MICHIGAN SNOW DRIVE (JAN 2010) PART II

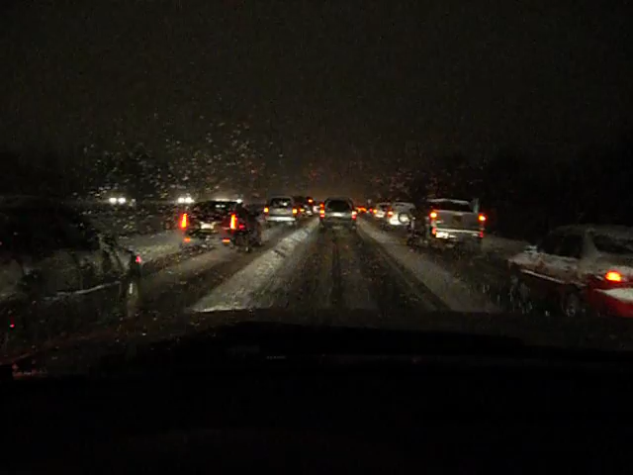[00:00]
all right well I'm back it is now 5 58 p.m. same day the 7th of January and I am now on interstate 75 and as you can tell everybody is moving along at approximately